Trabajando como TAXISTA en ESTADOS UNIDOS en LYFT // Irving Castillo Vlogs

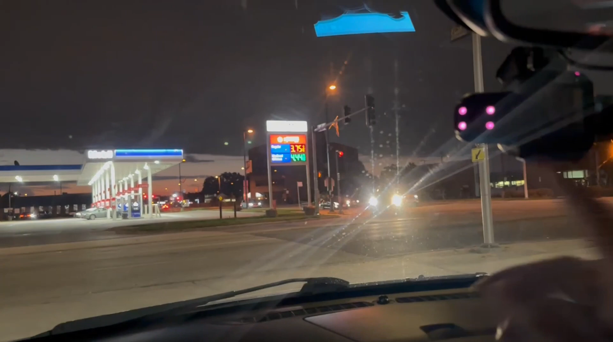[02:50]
Hay lugares donde está en $3.60 aproximadamente. Pues bueno, ya cayó nuestro viaje y estamos aproximadamente a